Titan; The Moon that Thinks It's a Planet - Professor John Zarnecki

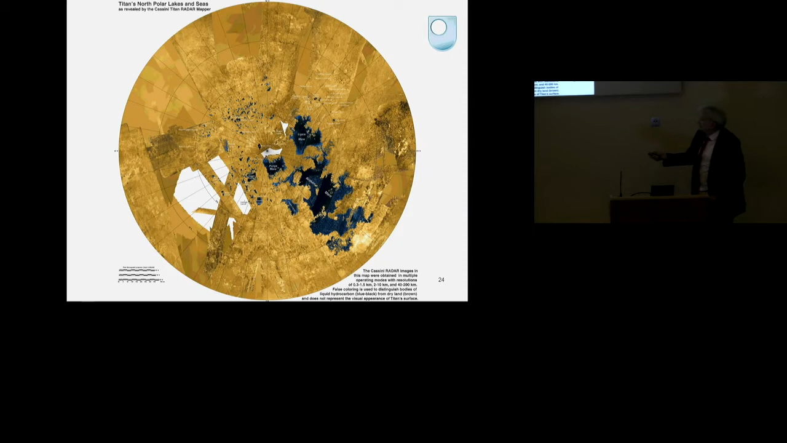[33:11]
Here, for example, is a comparison of of Ligea Mare,
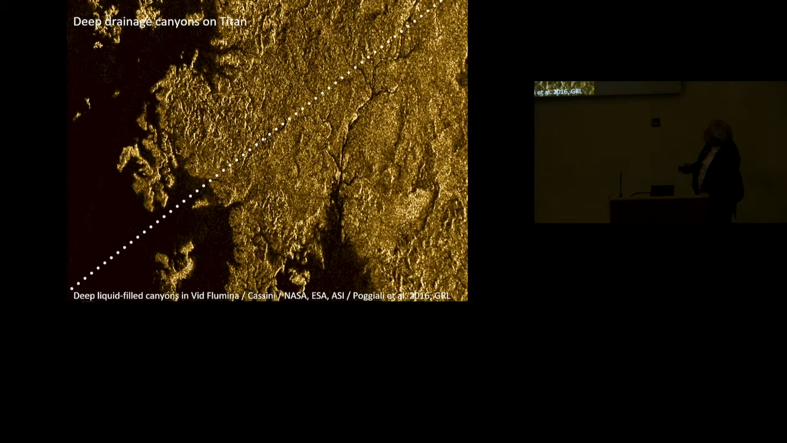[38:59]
So this is now across. This is where that 400-kilometre river feeds into the sea.
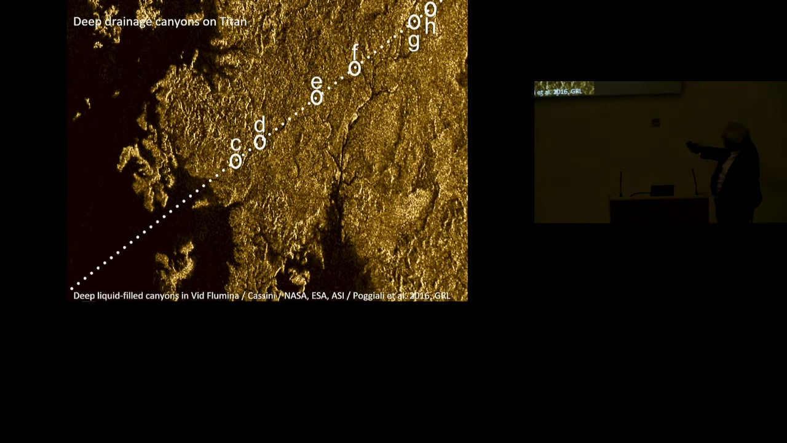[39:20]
And so this is the radar signal. Again, you see an extremely flat surface. Incidentally, you can even put an upper limit on the waves, on the height of the waves on the surface of this lake. And that's it's at the centimetre level. This is flat, at least at the time of these observations, to centimetres. But here you can see the signals from this rougher terrain,
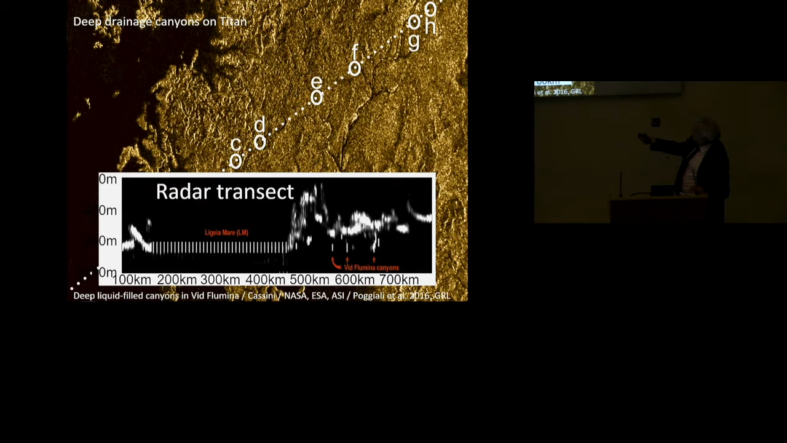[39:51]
and here the canyons which we cross there and there. And these you can convert again to a